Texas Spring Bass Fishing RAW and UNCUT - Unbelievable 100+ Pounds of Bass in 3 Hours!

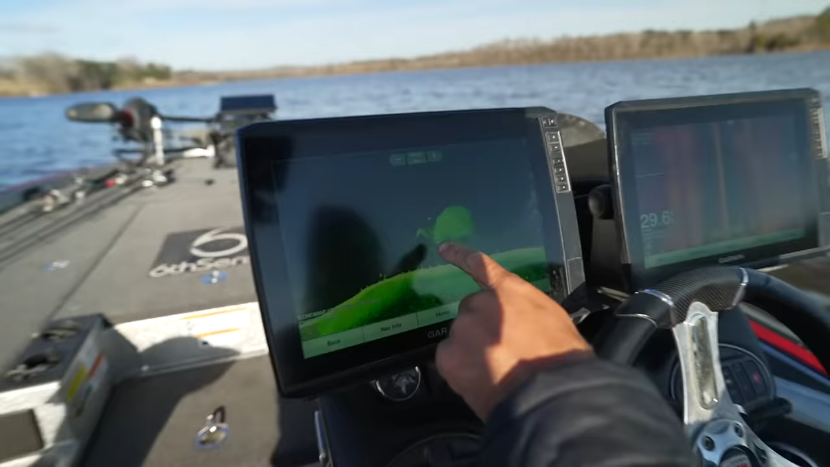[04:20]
This is the goal of fishing this time of year. Big ball of bait, big donk chasing.
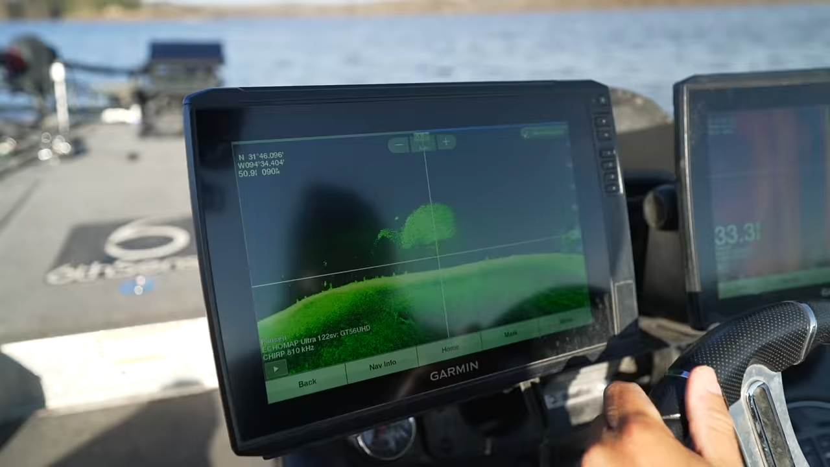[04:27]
Yeah, that.
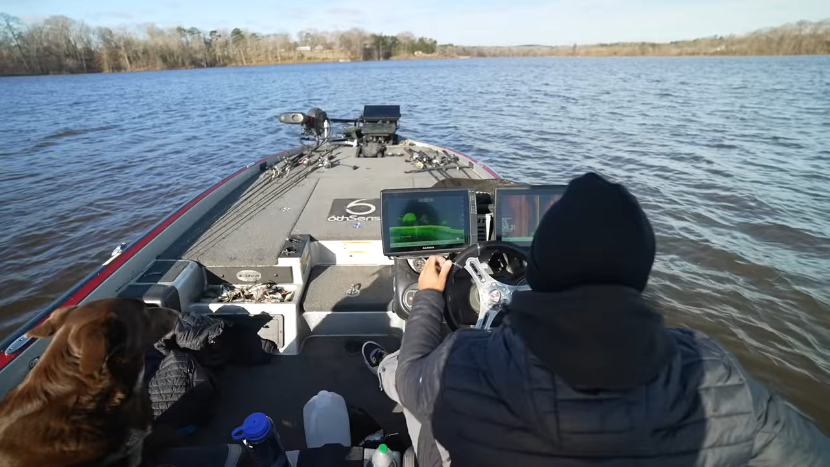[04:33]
I'm gonna put this on down scan so when you're back there filming, you can't see the map of the lake. Hop up here quick, Cole.
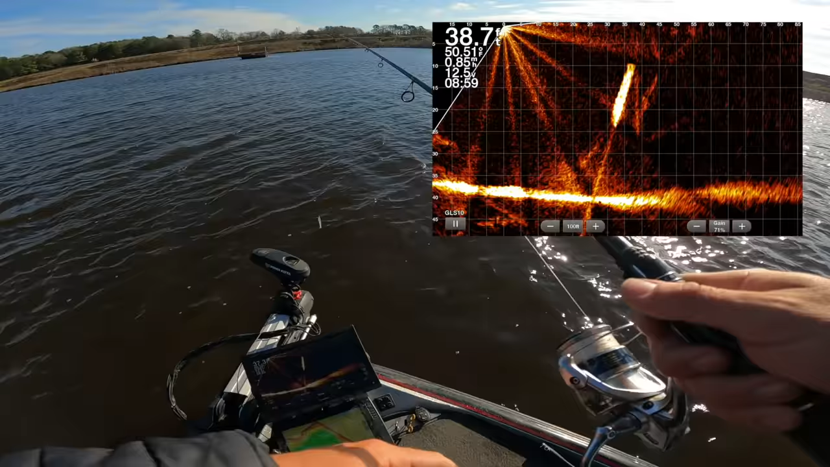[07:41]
On screen: depth 38.7 ft
Okay, time to see how these guys are gonna react to this cold front. Man, I hope they're kind to me. I got my little tiny whale swim bait right here, and I put it on a 1/4-ounce jig head, a tungsten guy, because we want it to get down there quickly. Seeing some bait on the screen here. That looks like that's a giant bass, actually.
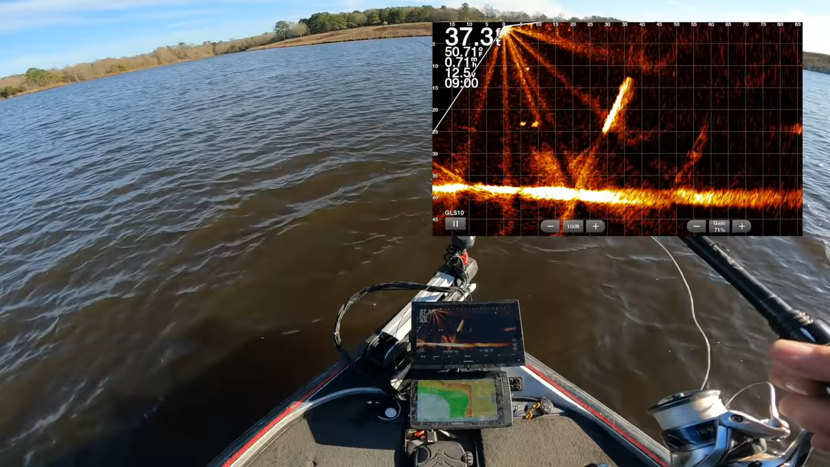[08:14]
On screen: depth 37.3 ft
That fuzzy mark down there about 15 feet. Let's drop this guy straight down to him. He's probably not going to react straight down, but those are some mammoths, if you will. I actually did tie on a Dumiki rig, too. That might be a way we try to target some of these. There's a good fish. When they show up as, like, fuzzy balls like that, that's what my 12-7 showed up as the other day. And he's gone. Look at all that bait. That's craziness.
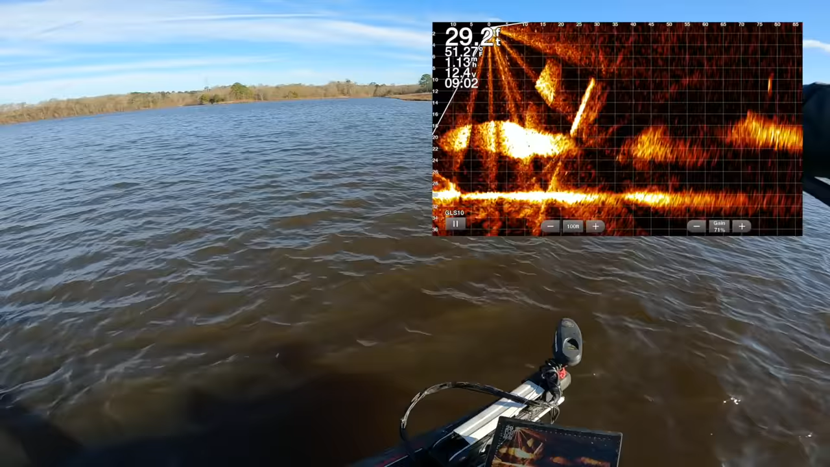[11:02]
On screen: depth 29.2 ft
Well, this guy's gonna see it. If he eats it or not, we're gonna know. Ooh, he swam away from it. That is not fun. That's not what you want. That's a good fish too. That's probably a 7-8 pound fish at least. Yikes. Well, he knew we weren't real. Let's try the A-rig around some of these fish quick.
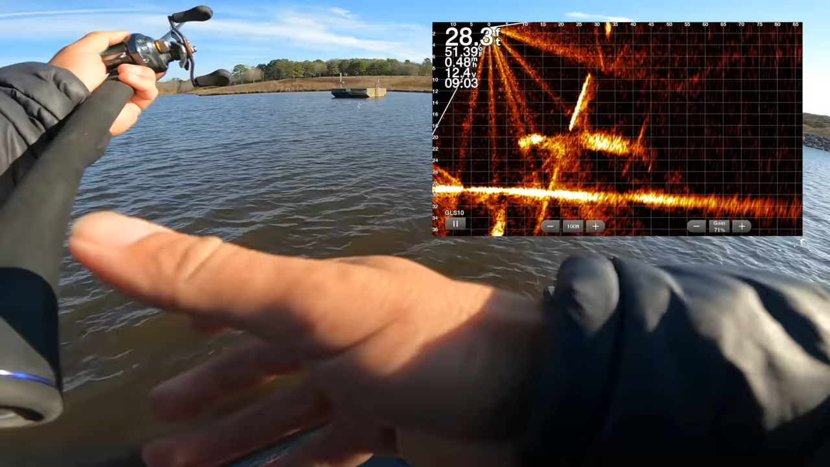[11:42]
On screen: depth 28.3 ft
When they're running from a 3-inch swim bait, I mean, the bite's generally not going to be great that day. See what he does with the A-rig. He's kind of chasing it, maybe. Maybe he's just swimming this way. That guy's done.
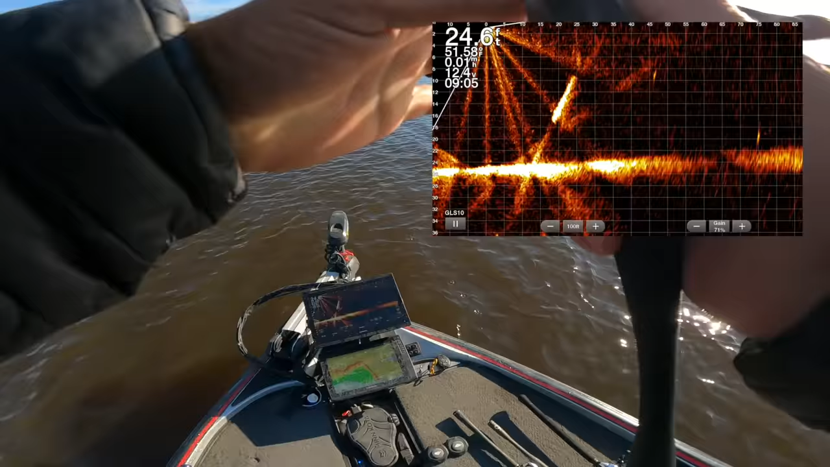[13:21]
On screen: depth 24.6 ft
It's a good fish. What's he gonna eat? Nothing? Probably. Two big fish. The other day when I was here, they were like finding it.
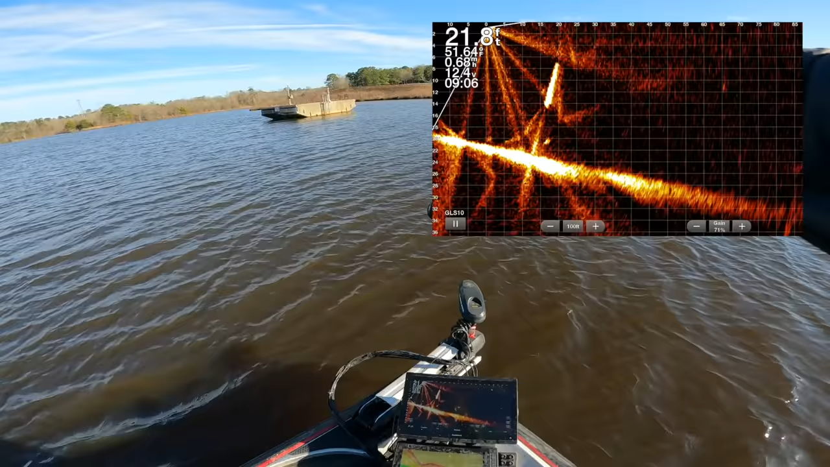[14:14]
On screen: depth 21.8 ft
One of the bottoms, about impossible to get to though.
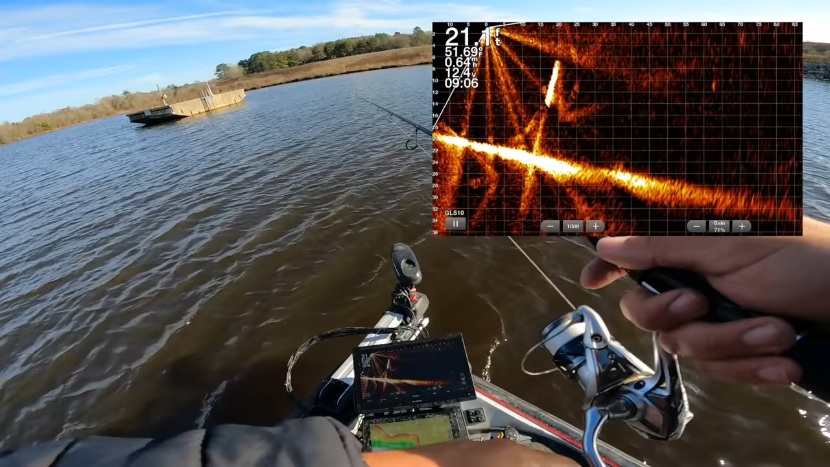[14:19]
On screen: depth 21.1 ft
Do it. He's going to do it. He's on it. Oh, that's a big one too. Oh, hit the brakes. He's come back after it. Come on, bud. Oh, swerve. That fish was so close to doing it. That's a big one too. Dang. Let's throw a different swimmer at him.
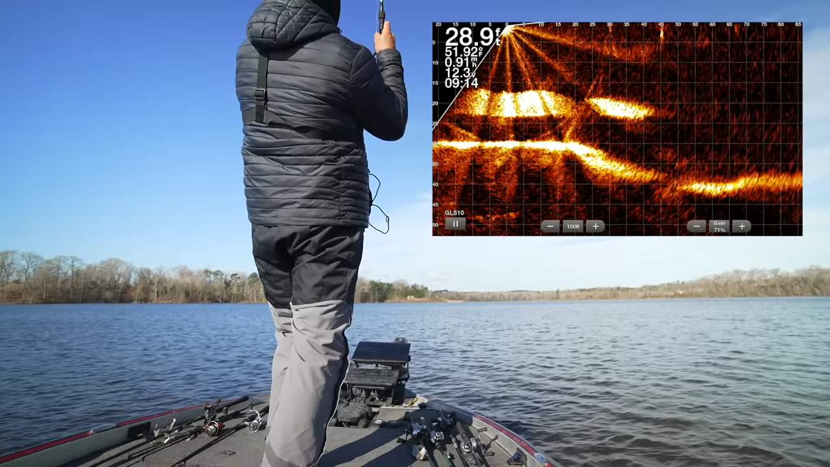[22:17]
On screen: depth 28.9 ft
What are these guys doing up on the surface? I guess, I mean, they're fish. They can do what they want to do. If they want to swim by the surface, they can swim by the surface. That guy can swim wherever he wants to eat my cricket. You bet. Not a big one, but we're off to a start.